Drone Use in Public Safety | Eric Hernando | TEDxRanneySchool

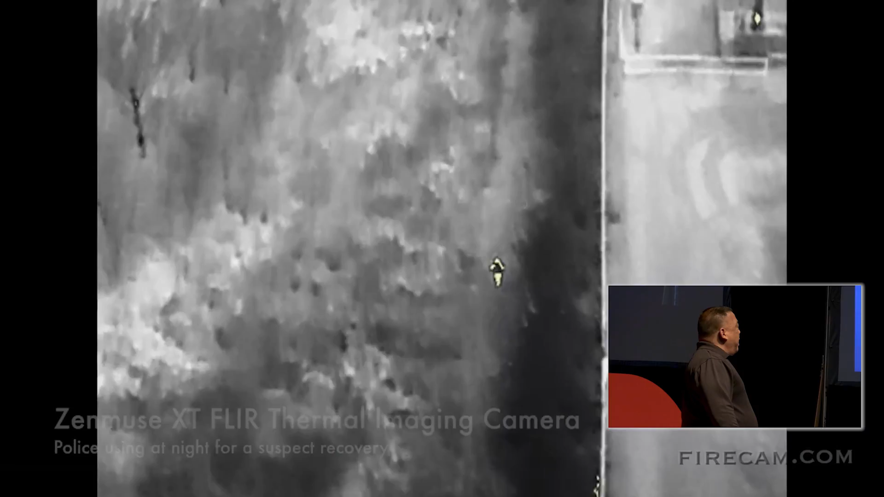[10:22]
Okay, here's the first example of the thermal technology, or FLIR.
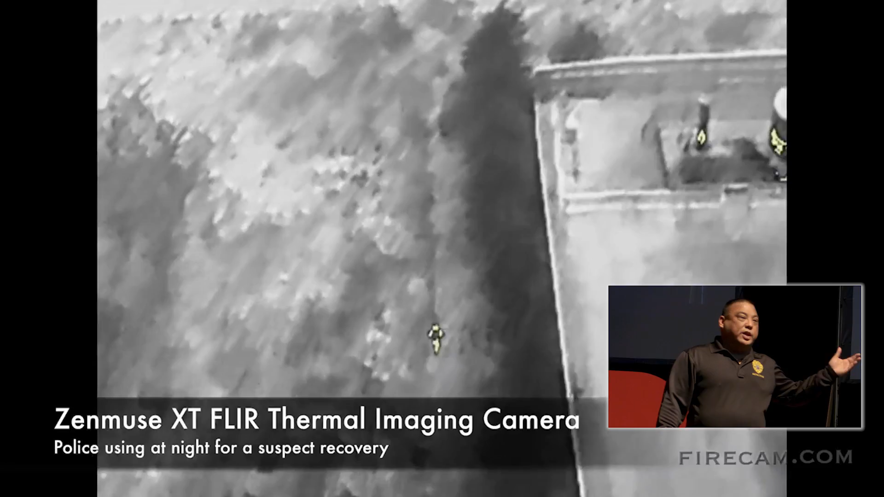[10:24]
Kind of see how the person stands out against the background because we're detecting a heat signature.
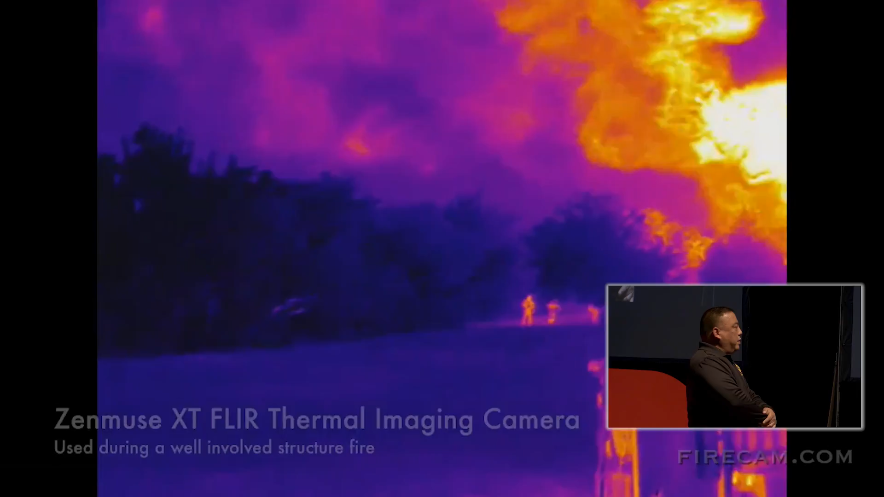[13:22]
I'll tell you, there it is. That's a thermal view of a fire. You can see it really stands out.
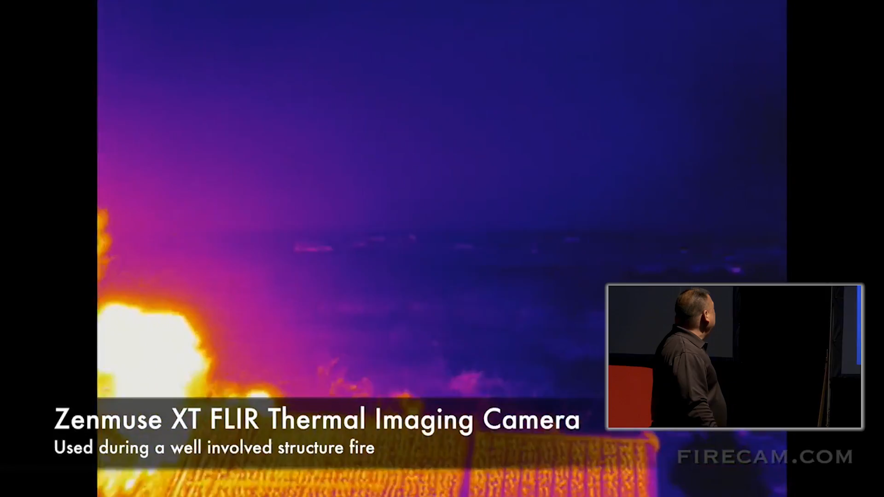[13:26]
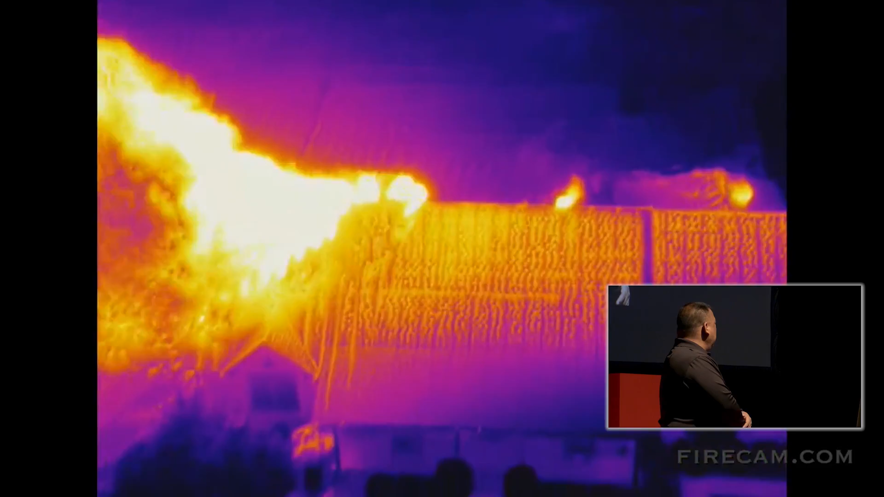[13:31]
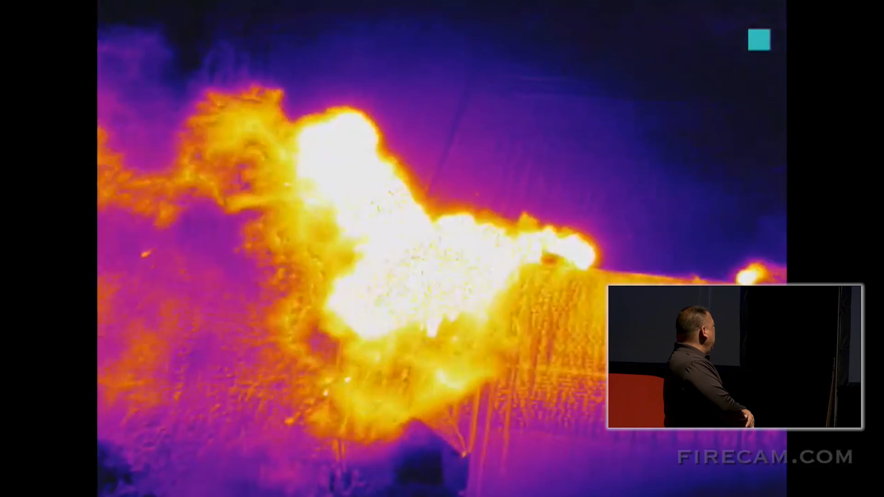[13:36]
You can actually see up in the top right-hand corner where it's a lot hotter, where the reds get, the orange gets really bright.